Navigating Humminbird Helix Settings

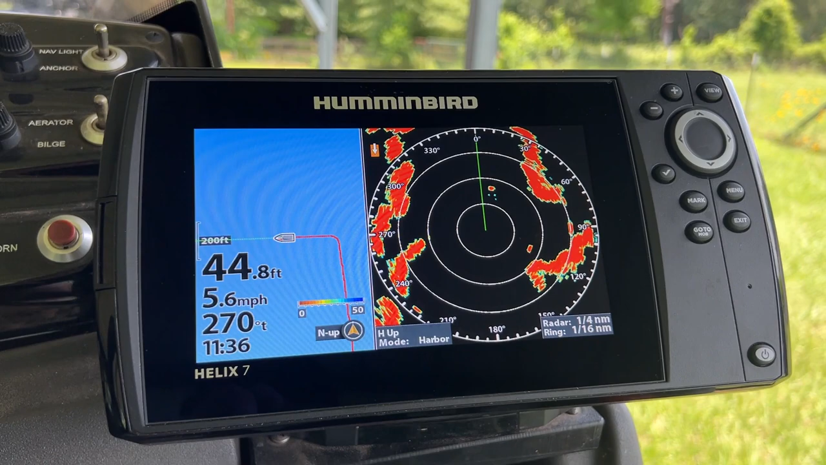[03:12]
okay so now we're in simulation mode so we hit menu twice you get to the main menu
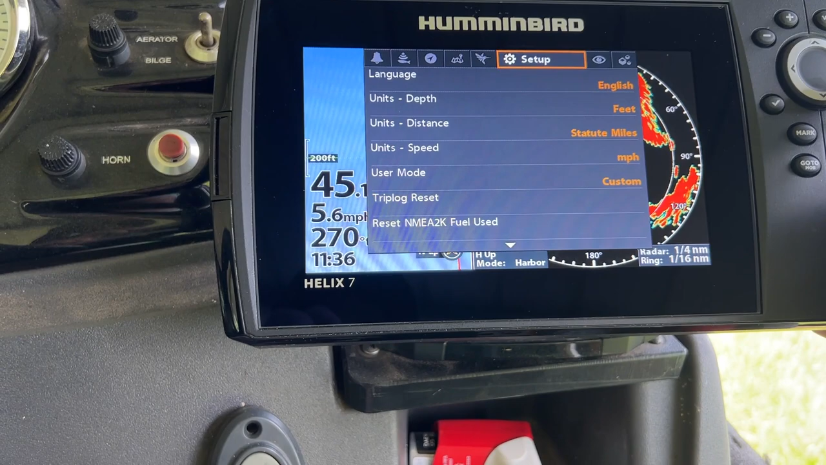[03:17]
On screen: speed 5.6 mph
all right so we are set up so here you can set up the english language
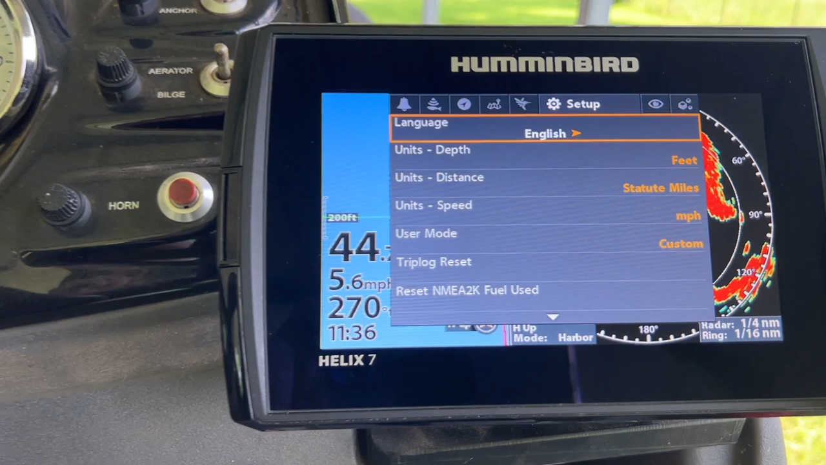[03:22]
On screen: speed 5.6 mph
you know unit of measurement which is feet here in the u.s and miles
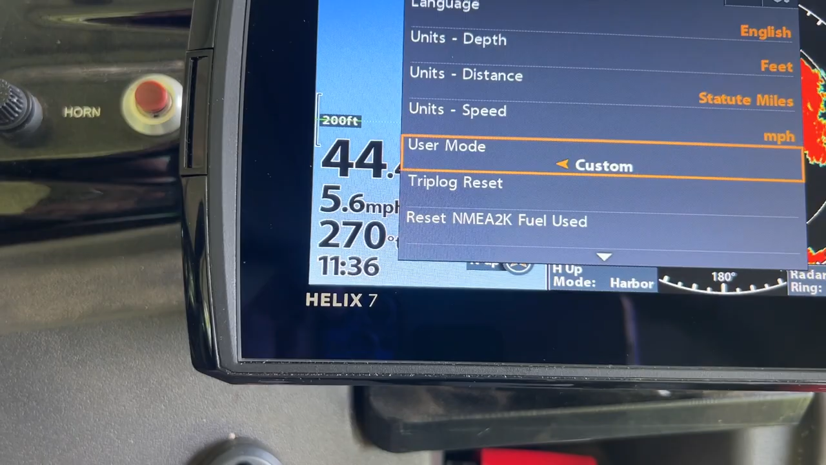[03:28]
On screen: speed 5.6 mph
per hour instead of kilometers stuff like that now user mode usually comes in angler
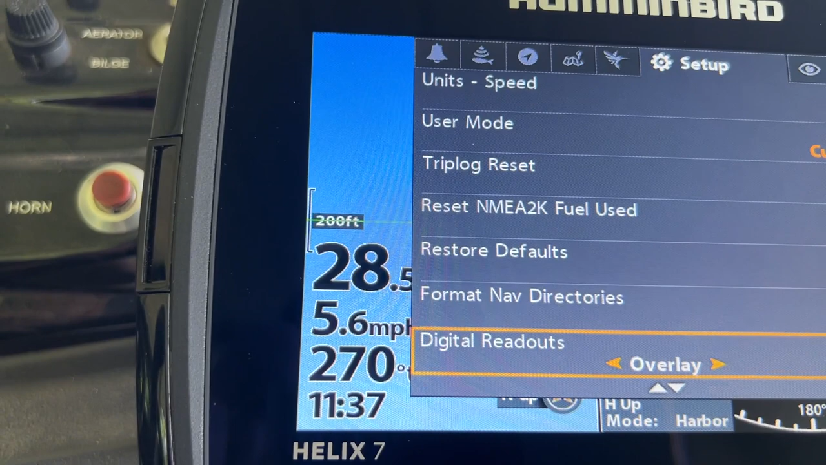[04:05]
On screen: speed 5.6 mph
if you want it you you just put overlay on digital read up now
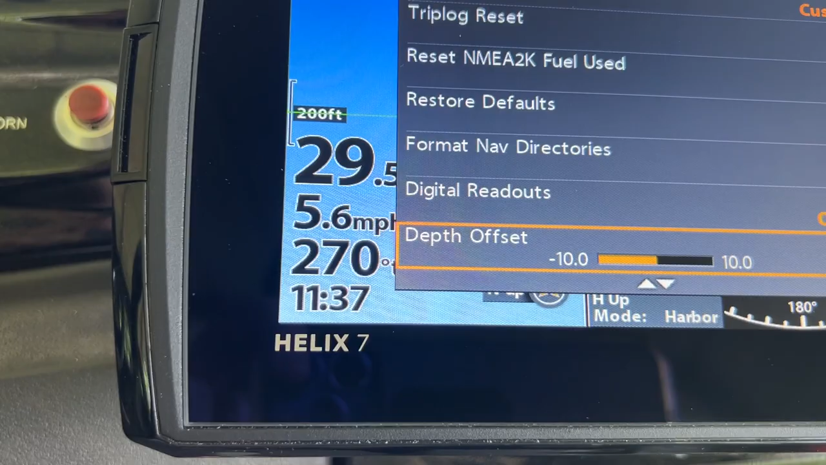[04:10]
On screen: speed 5.6 mph
on the depth offset okay let's say you're using a car like me
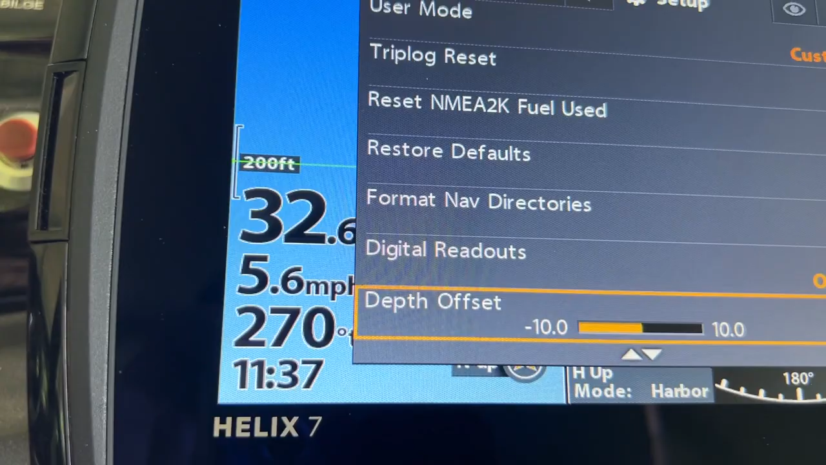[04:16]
i i have the lake master or you're using avionics and it paints your lake
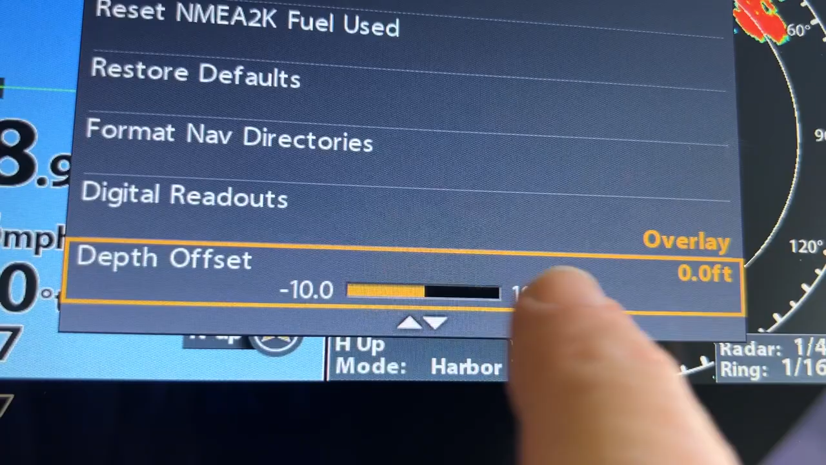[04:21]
and you know let's say the lake is down three four feet so you
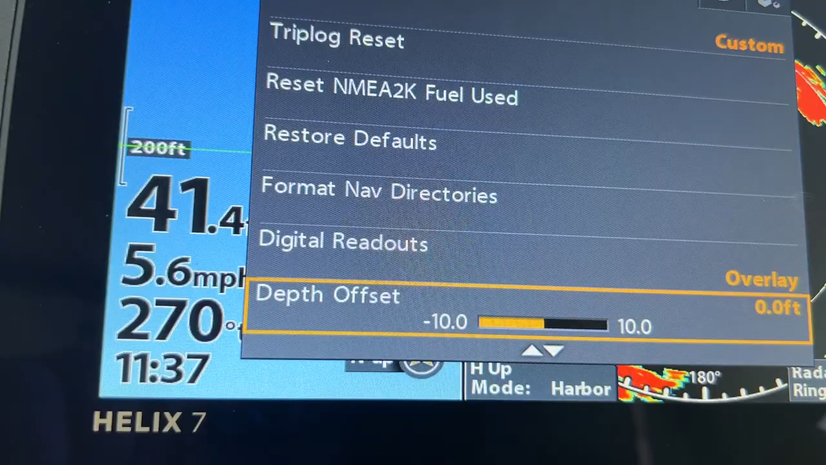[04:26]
On screen: speed 5.6 mph
could go down on the lake and the depth offset those three four feet and it'll redraws
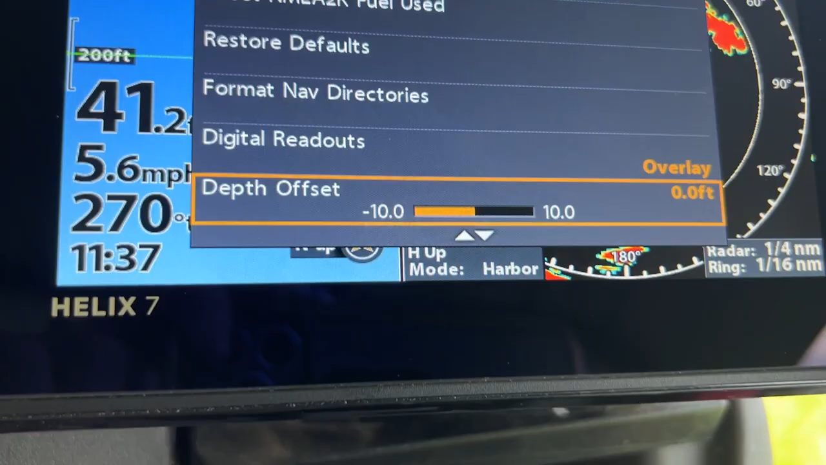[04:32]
On screen: speed 5.6 mph
your whole map on that card okay
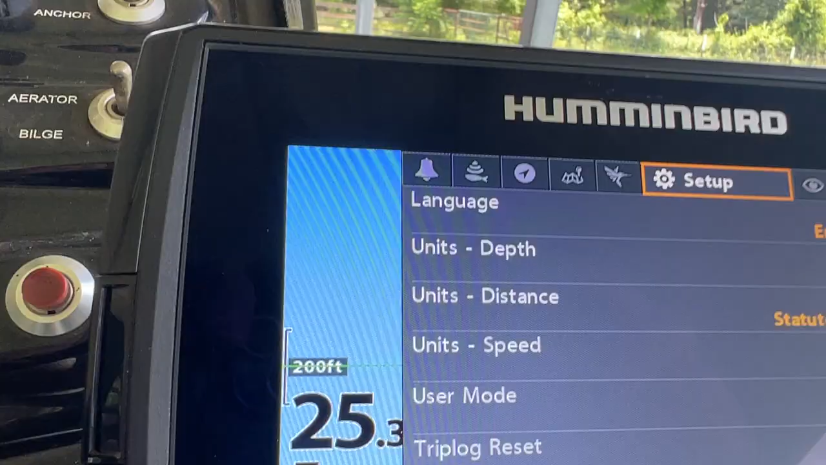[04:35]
so now i'll press exit go
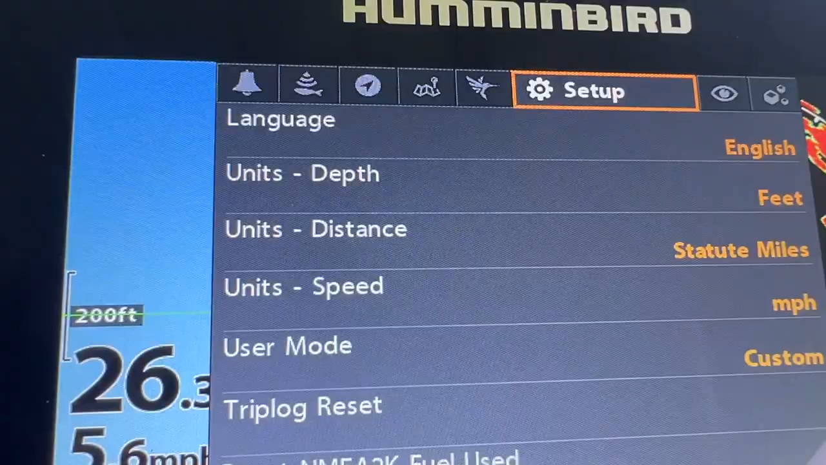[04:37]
to my next menu i want to do chart hummingbird chart okay
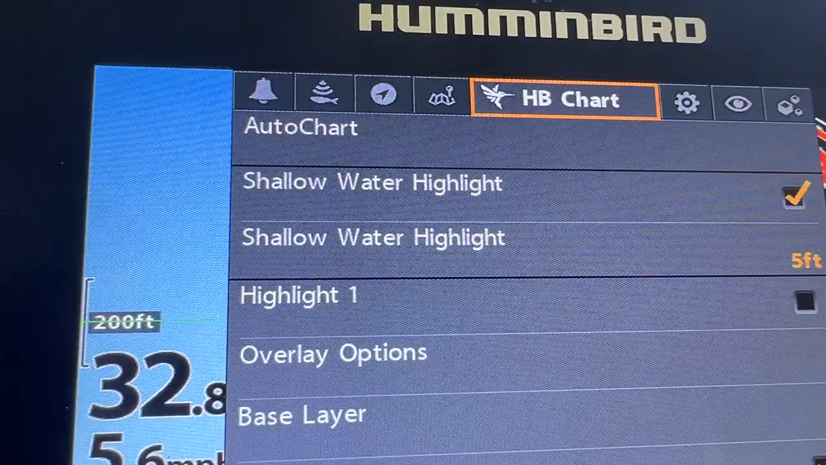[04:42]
i bought the lake master card um lake master is made by hummingbirds so if i put this setting on auto auto's chart
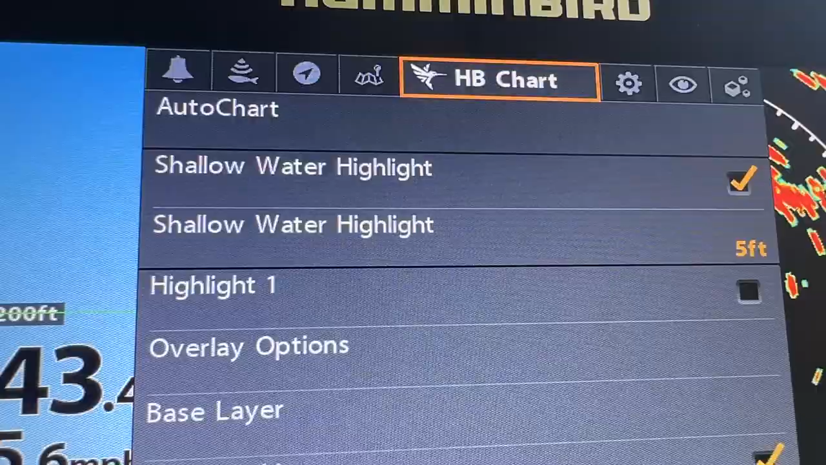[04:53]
it's going to pick up my lake master card if you have an avionics then you
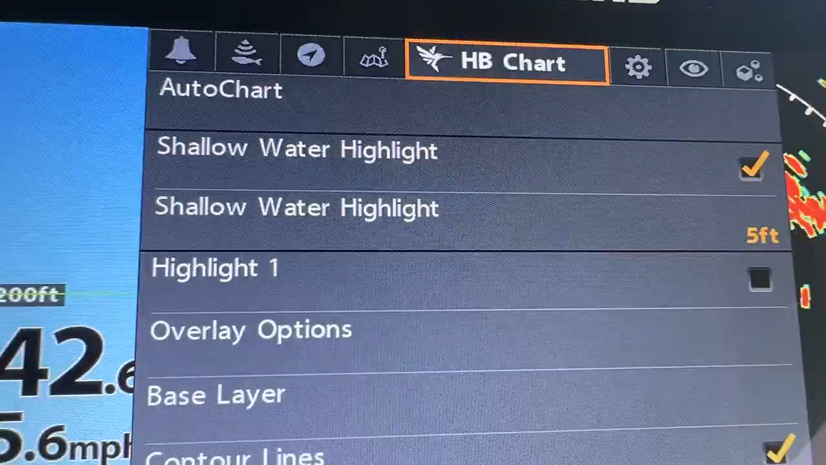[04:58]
just go to avionics on this
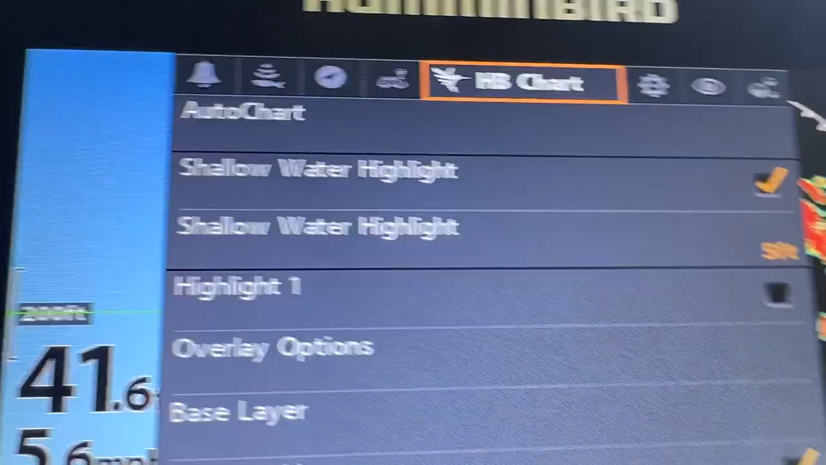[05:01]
menu that's going to draw the
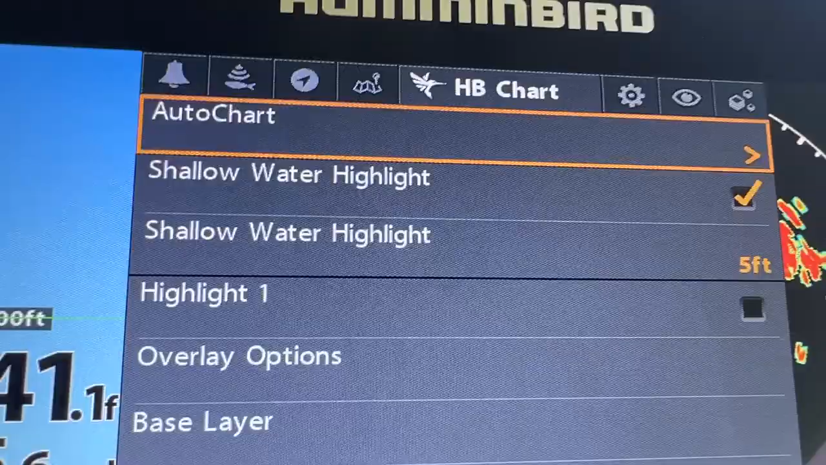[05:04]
map of the lake that you want uh you know etc etc so just by having
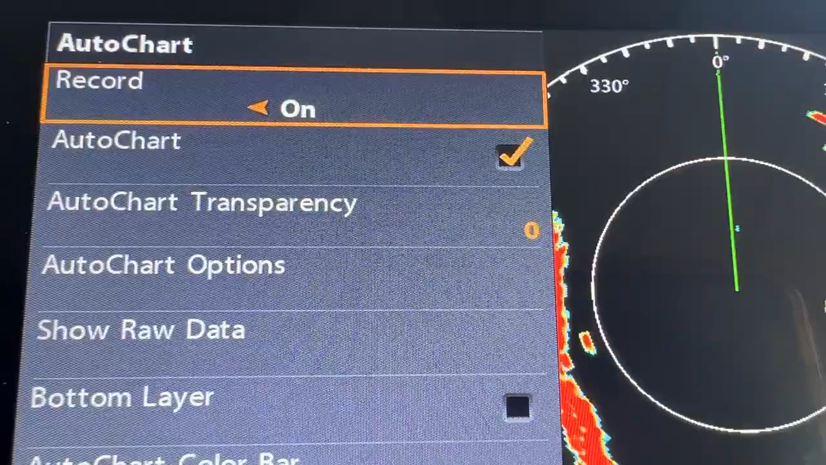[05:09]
the auto chart check mark on is it'll pick up the lake master
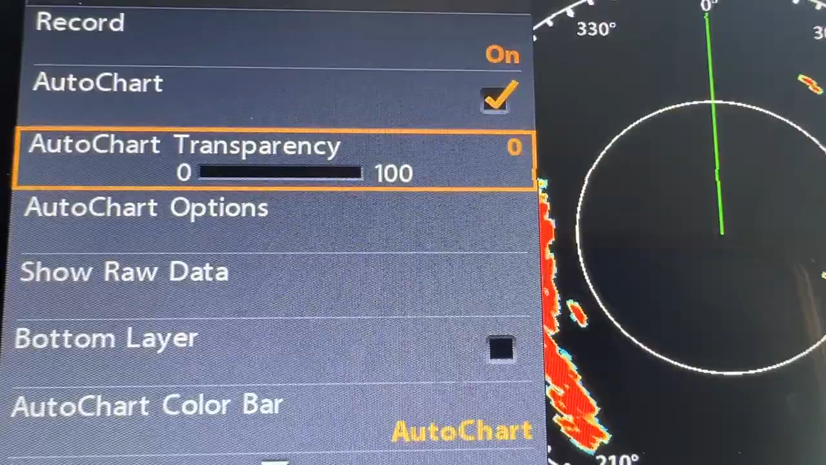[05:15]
if you have a lake master card or it'll pick up whatever whatever helix brings as a mapping program